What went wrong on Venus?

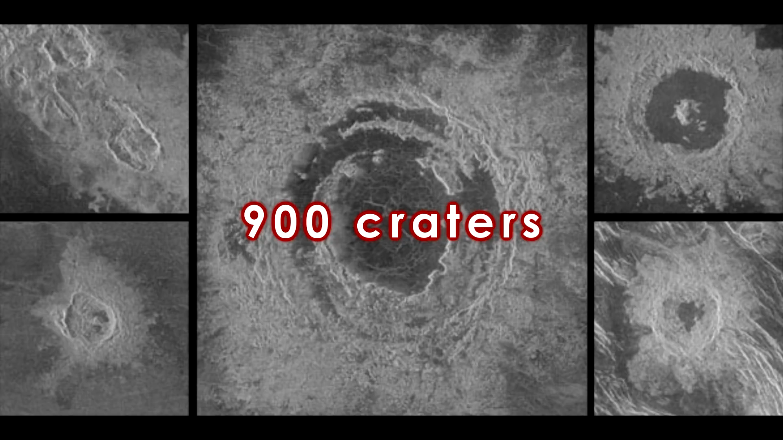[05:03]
The majority of them haven't been eroded very much, suggesting they aren't very old.